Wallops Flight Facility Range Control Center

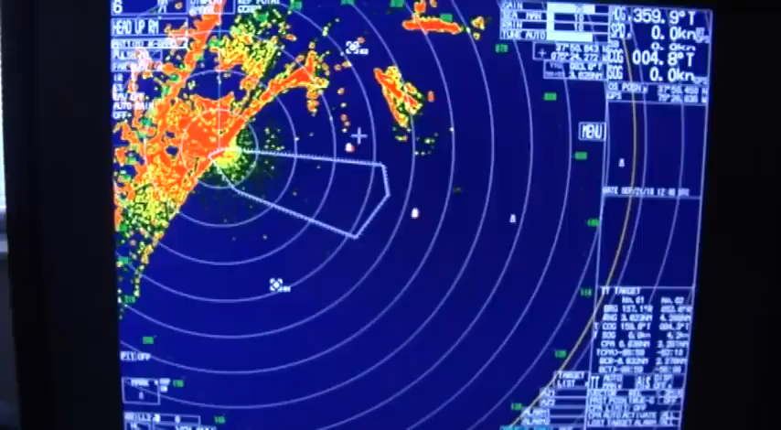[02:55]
And what we're doing here is we're sweeping across, and this radar actually looks out at the surface of the ocean to see if we can see ships.
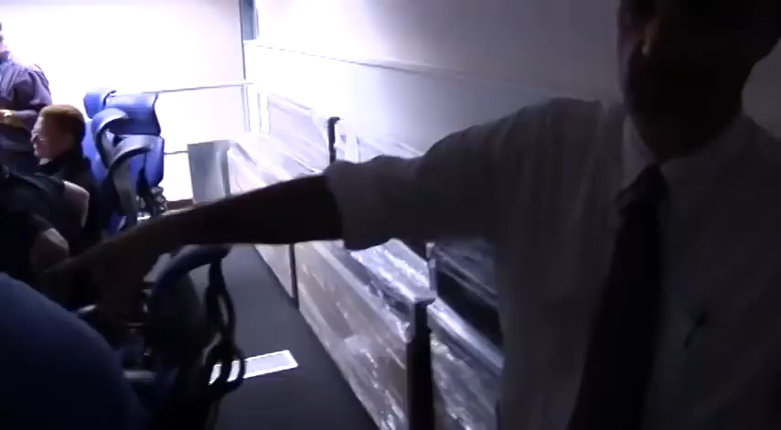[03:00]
This is a display called the ASR-8.
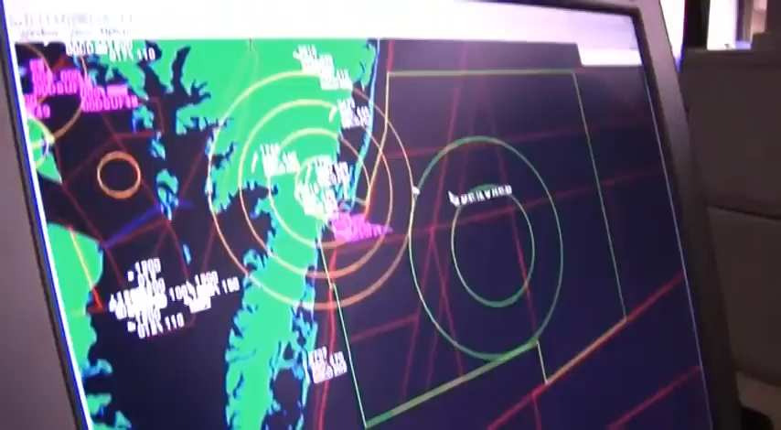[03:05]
The system, you can see the little white lines there, and what each one of those represents an airplane. And obviously we want the airplanes to be out of the way of the rocket.
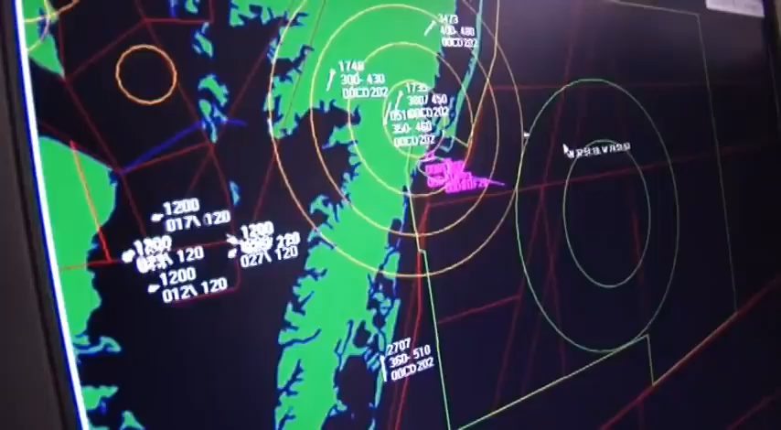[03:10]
So we have air traffic controllers here that help us watch the airspace and help vector those aircraft if we need aircraft to move,
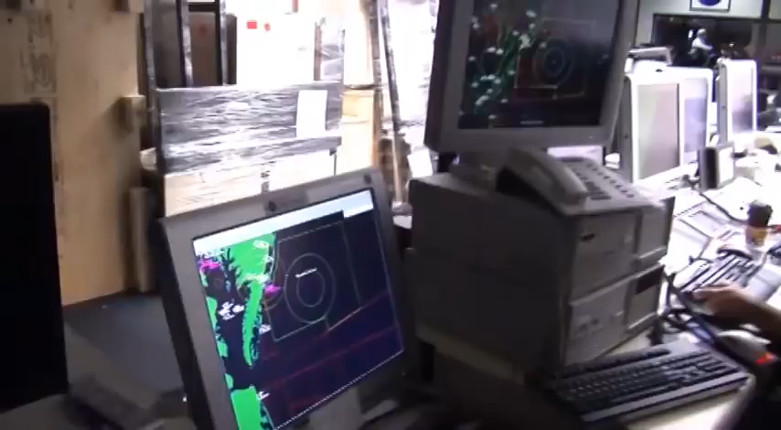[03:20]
or if we have aircraft that are participating in the operation,